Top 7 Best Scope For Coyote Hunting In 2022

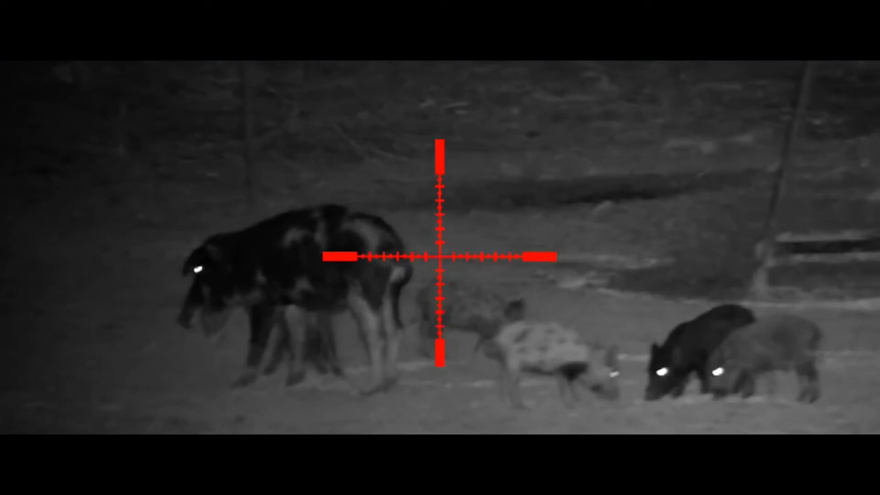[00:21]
The Wraith features a 1920x1080 HD color imaging on a
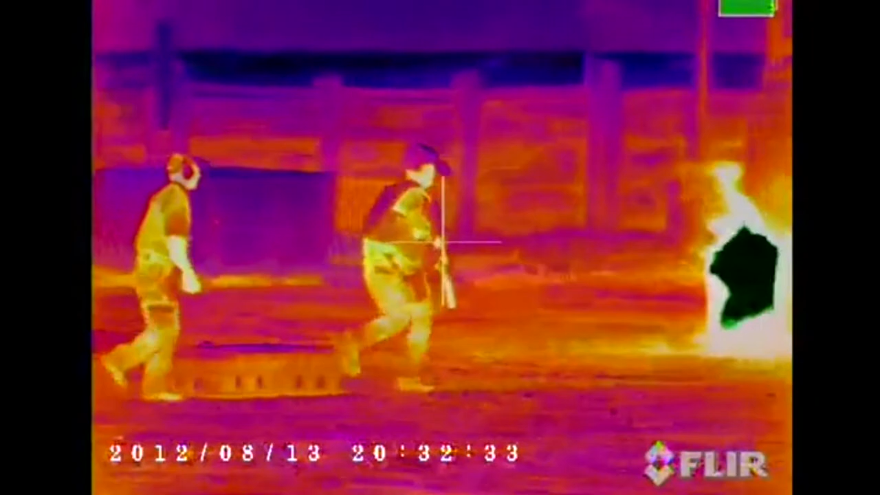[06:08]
Unlike typical image intensification night vision that amplifies light,
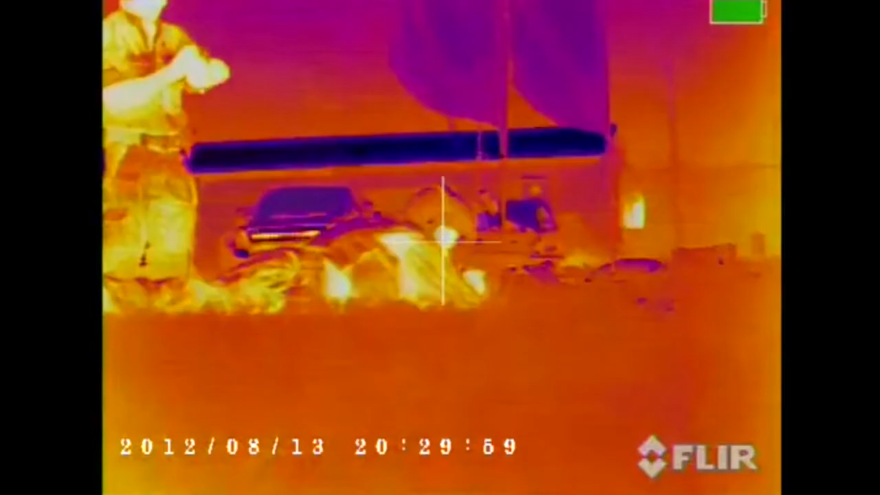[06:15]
thermal imaging works by measuring and displaying infrared energy.
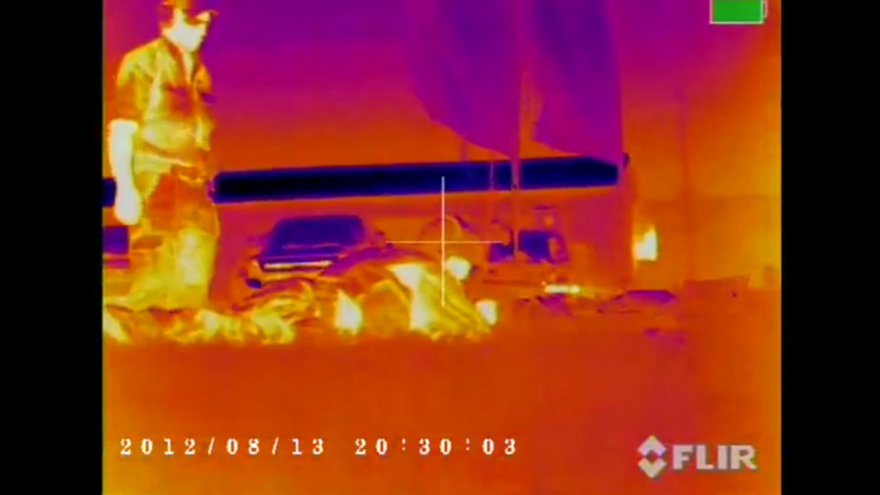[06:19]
The hotter the object, the more infrared energy it emits.
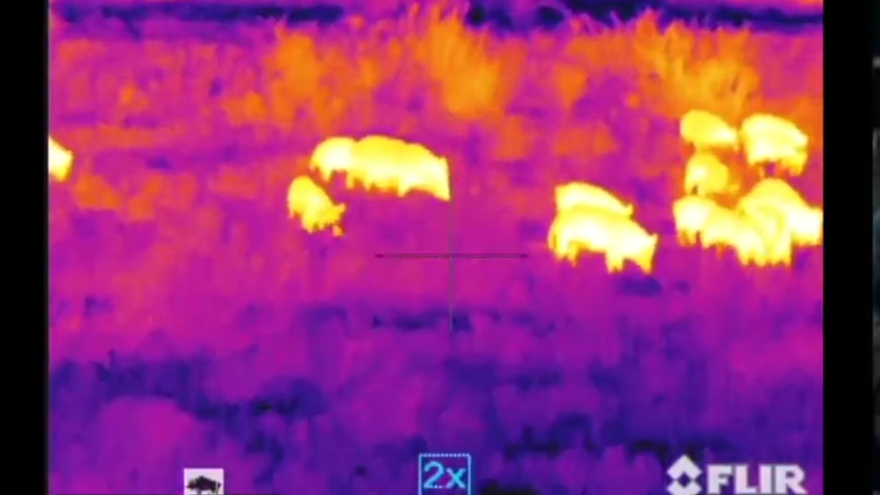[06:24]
So, the body heat of a human or animal makes it jump out from the cool background. This makes thermal imaging an ideal night vision tool for some applications.
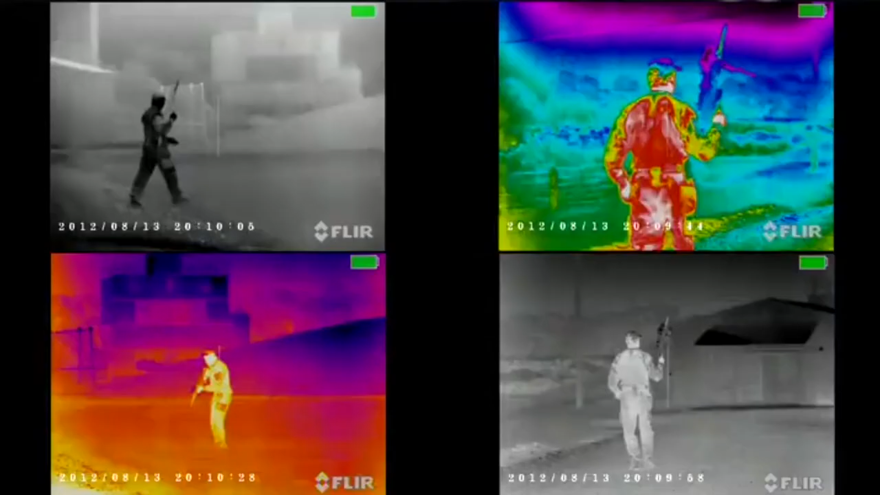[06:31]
This year, Armasight is launching over 40 thermal imaging systems.
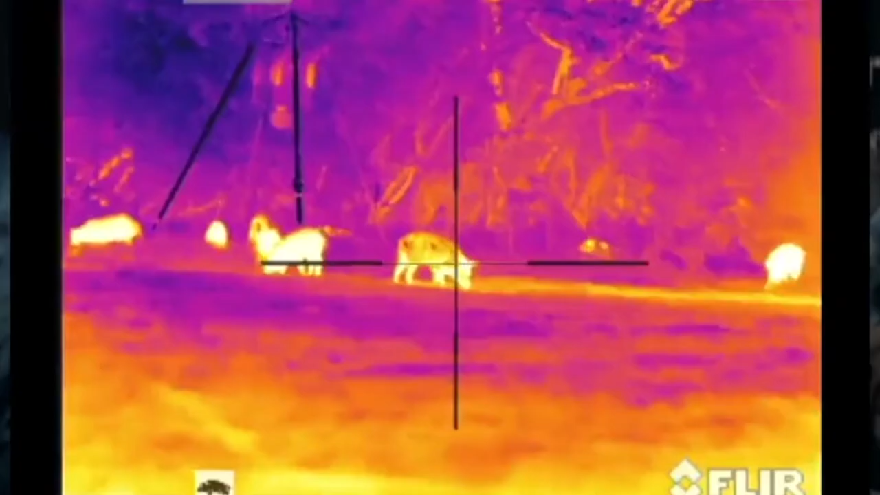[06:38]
Among them, Armasight offers an array of advanced thermal imaging weapon sights in their Zeus line.
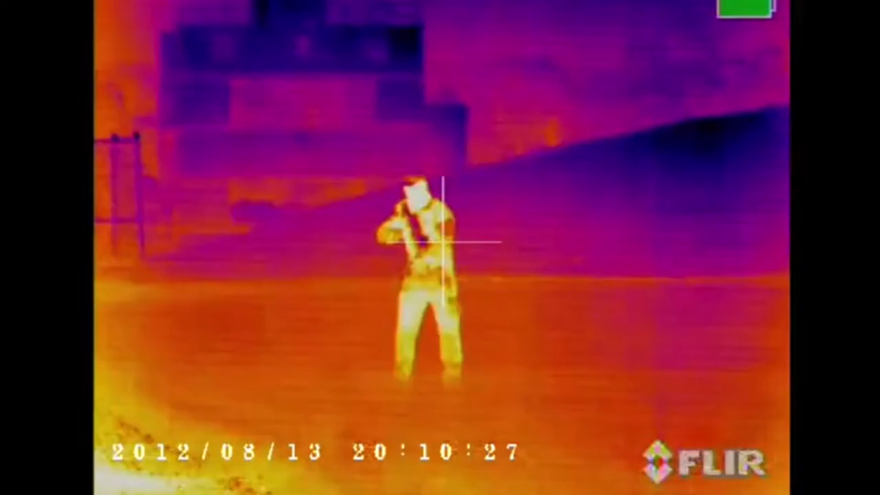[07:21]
FLIR core technology offers amazing thermal sensitivity and image quality.
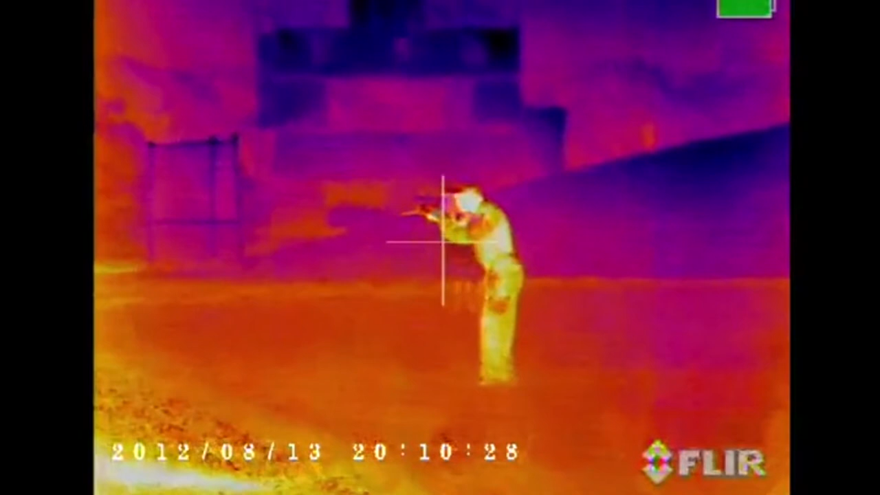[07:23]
Glass does not transmit heat very well. That is why all thermal imaging utilizes germanium lenses.
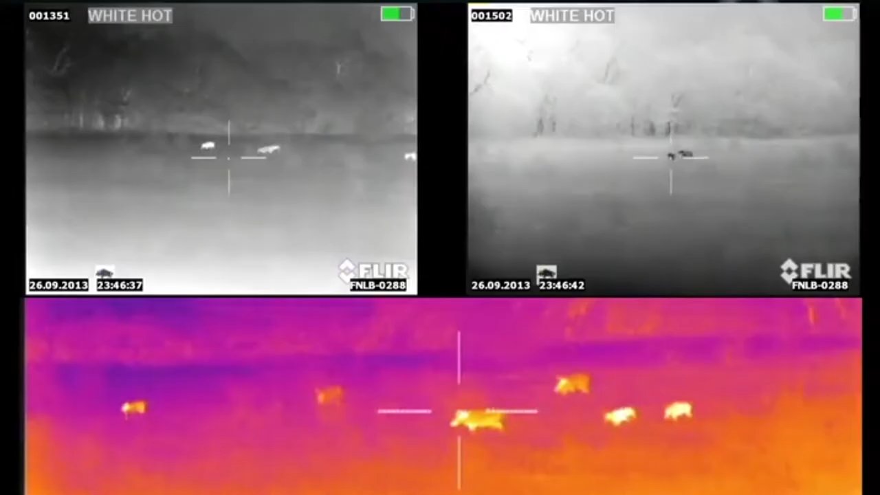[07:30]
Germanium is a rare earth material that transmits infrared energy.
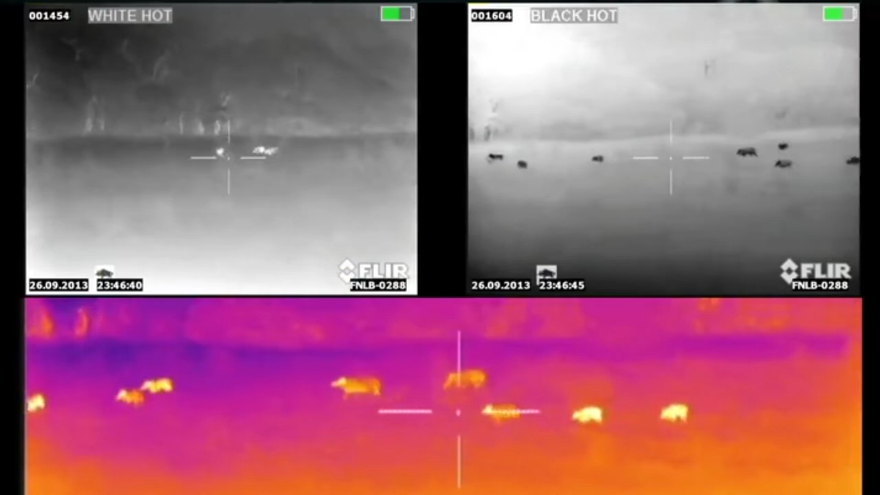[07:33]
As germanium lenses get larger,
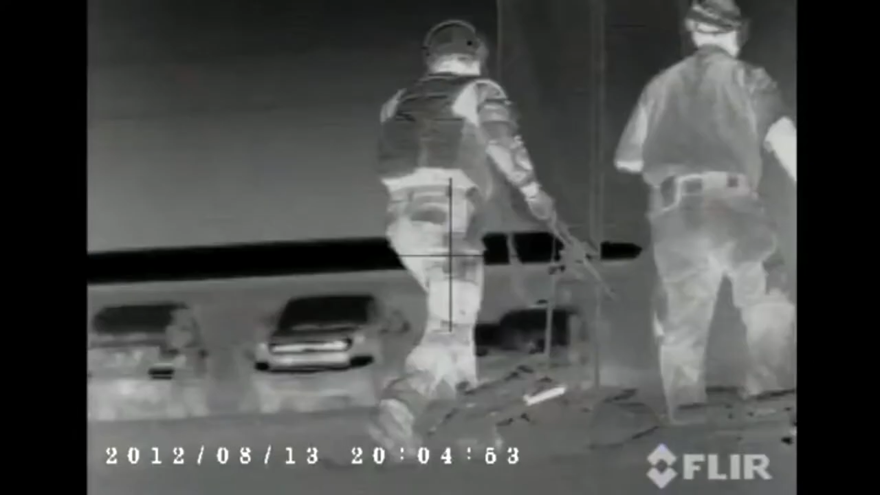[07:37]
they might become the most expensive part of thermal imaging systems.
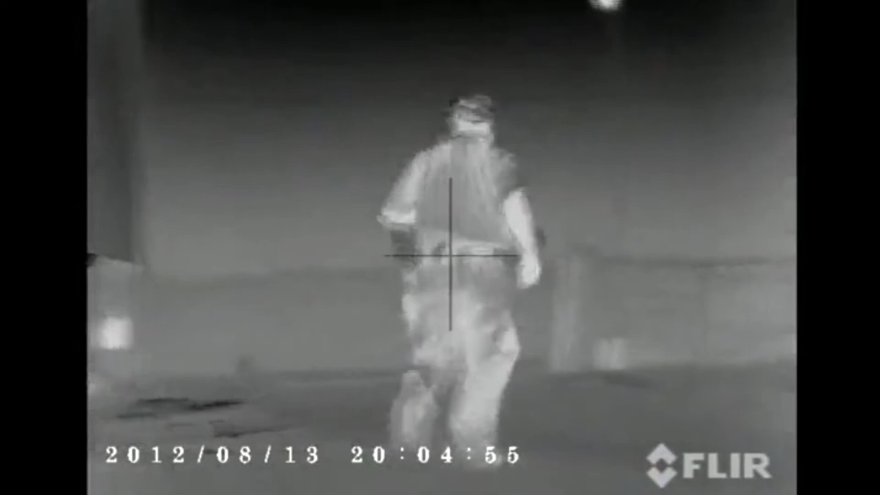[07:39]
Armasight does not cut corners here and offers a 42mm lens in place of the industry standard 35mm.
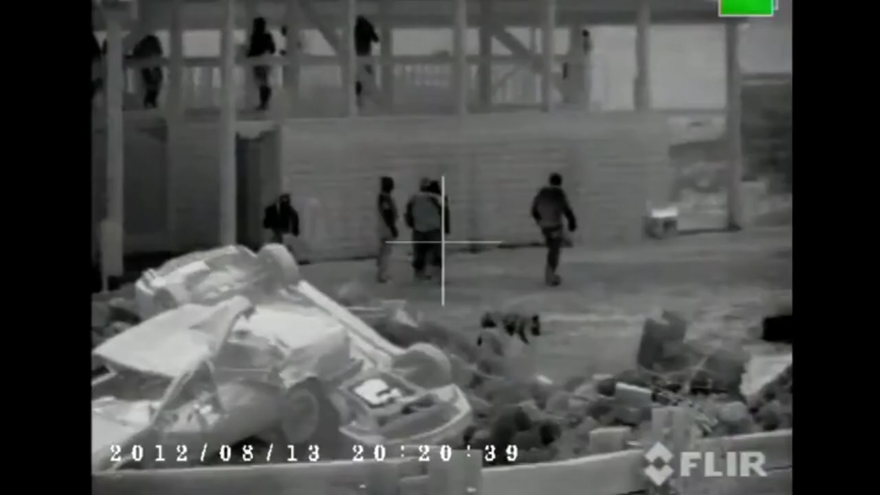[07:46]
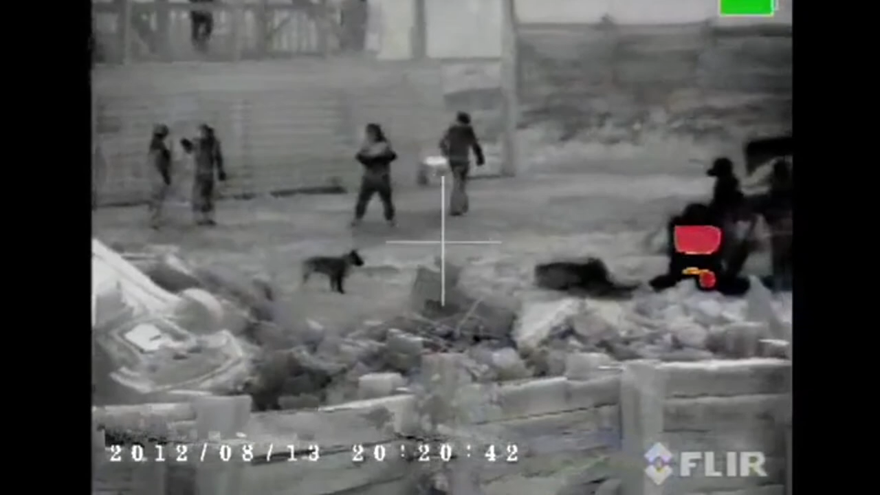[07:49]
For larger apertures, Armasight Zeus offers the 75mm lens instead of the common 50mm.
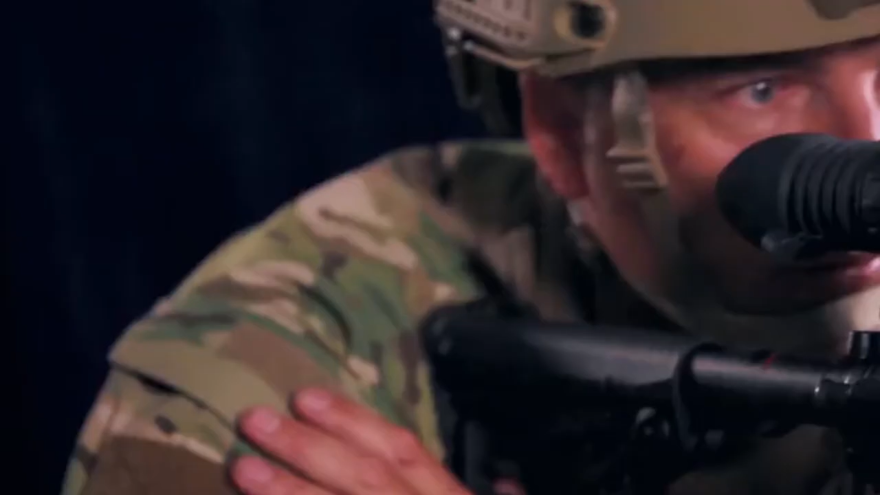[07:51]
Next, there is the output display.
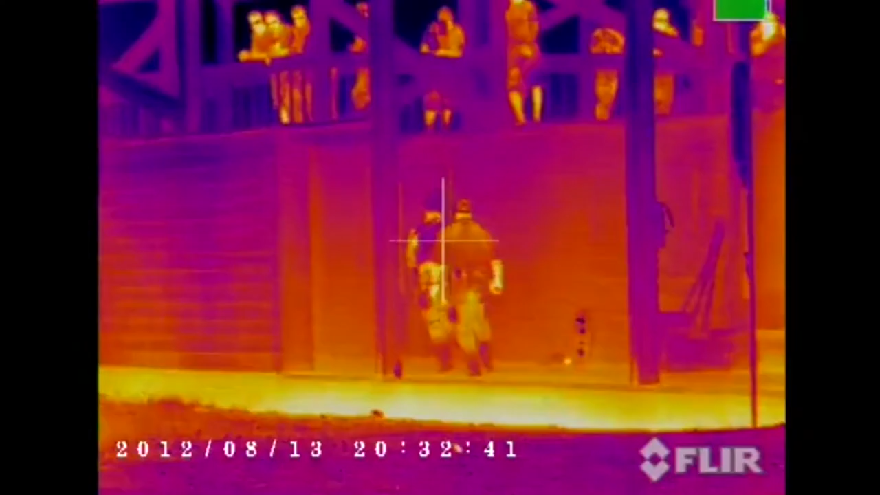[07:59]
Armasight Zeus models are equipped with a color organic light emitting diode screen,
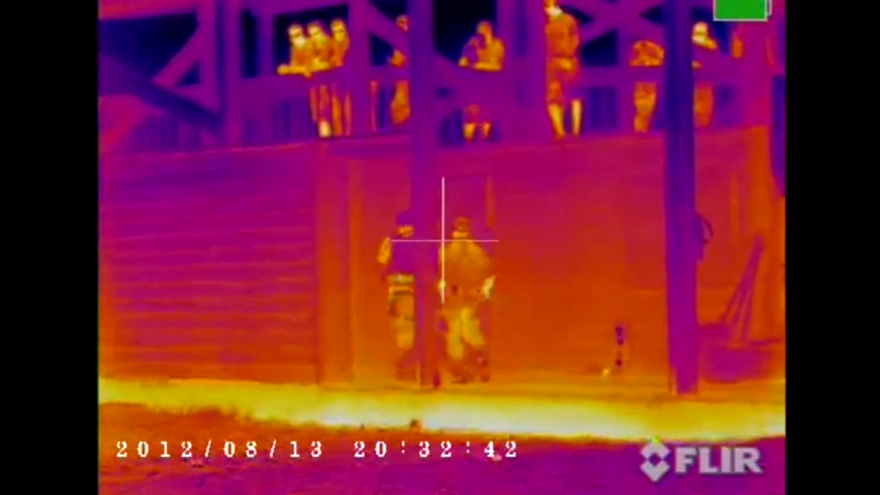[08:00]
OLEDs, with resolution of 800 by 600 pixels.
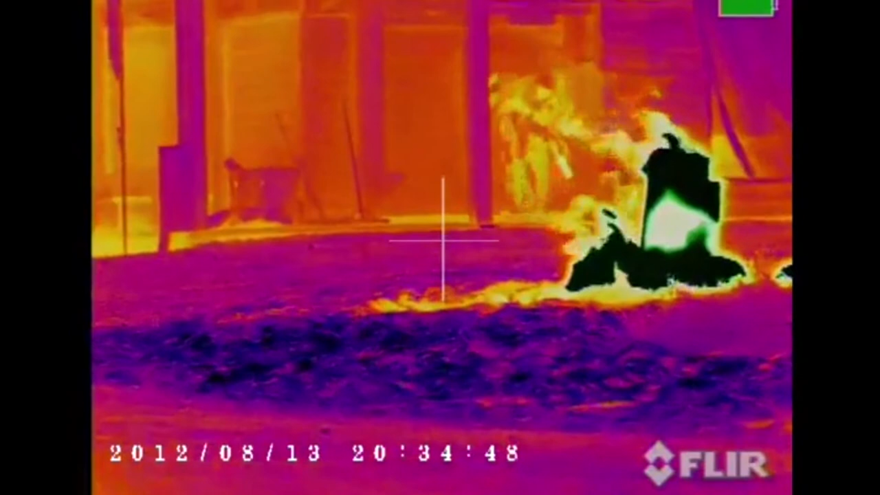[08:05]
Next, there is the body that's housing all of the components that I mentioned before.
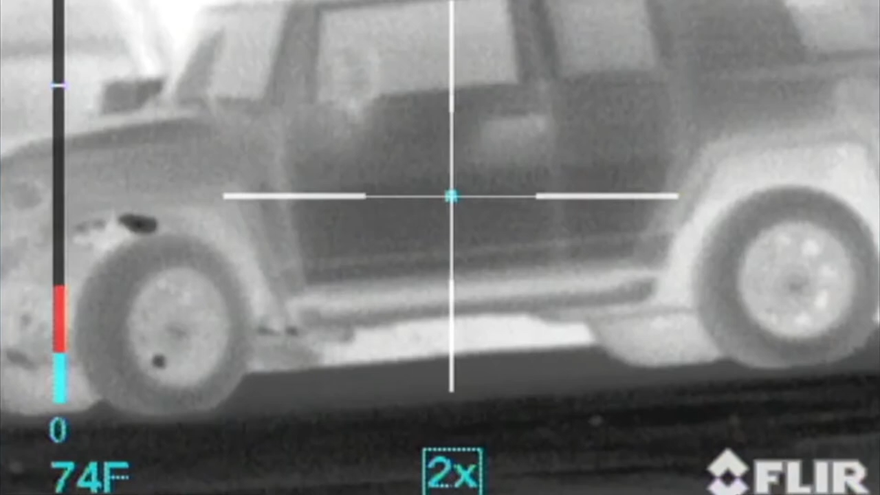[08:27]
On screen: spot 74°F
There is an e-zoom with always on target reticle that automatically adjusts for magnification.
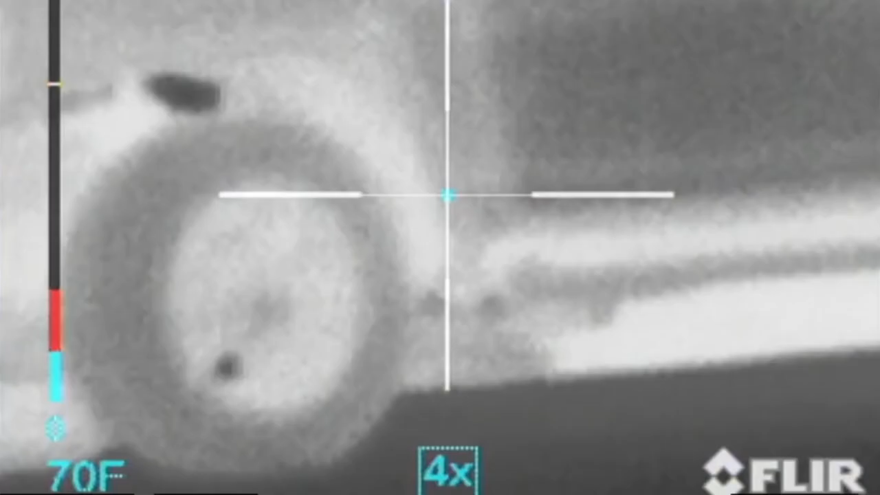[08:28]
On screen: spot 70°F
There's also an end user selectable reticle patterns, polarity, and colorization modes.
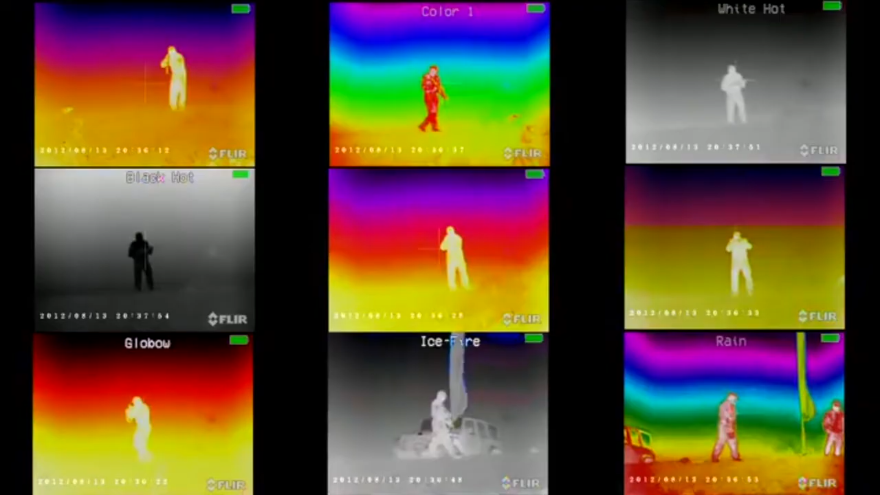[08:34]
By using the drop-down menu, users can even select the Armasight proprietary
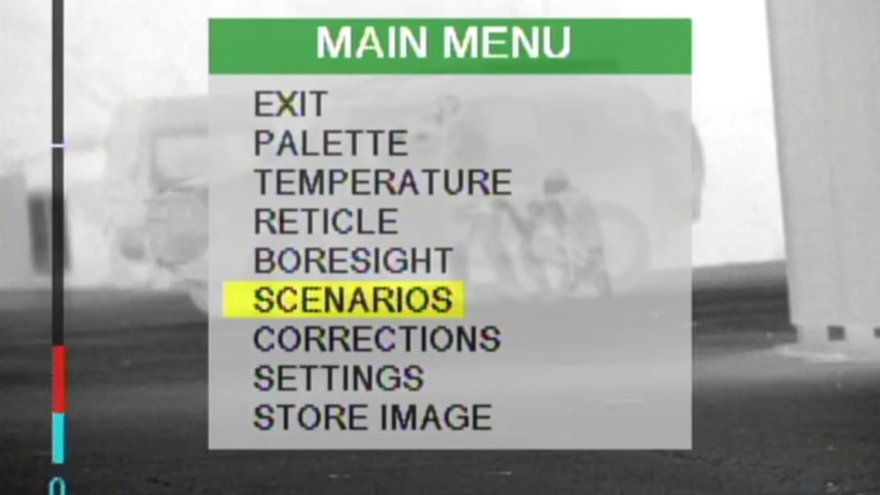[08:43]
tactical or hunting scenarios and digital filters where algorithms will optimize the rifle scope for close quarters combat or for hunting hogs.